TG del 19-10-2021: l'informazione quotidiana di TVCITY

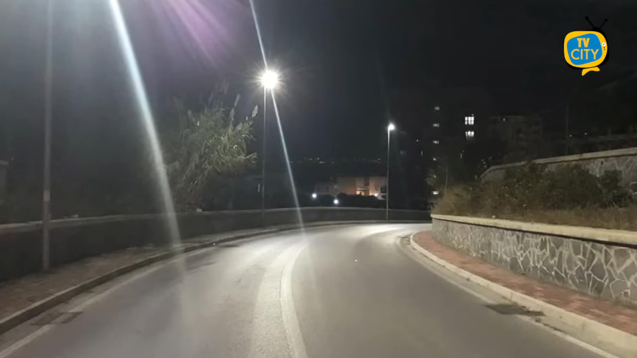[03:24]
tra via Alcide dei Gasperi e via Lavatroia. Era quella una strada dove non c'era luce.
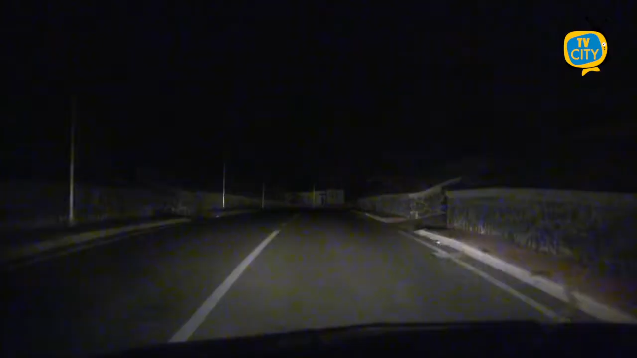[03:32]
Dai tempi dei lavori che furono fatti alla ferrovia di Stato non è mai stata data l'illuminazione. Da ieri sera c'è illuminazione quindi c'è luce e vita in quella zona.